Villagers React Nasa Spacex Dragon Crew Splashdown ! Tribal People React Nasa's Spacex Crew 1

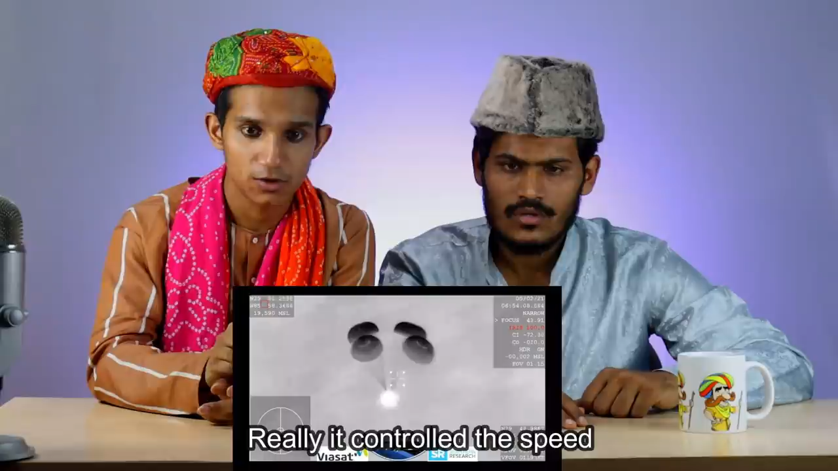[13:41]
ho gayi wo dheere dheere aaye niche aaram se 4 to usse aur dheere ho gayi uski ha speed dheere ho gayi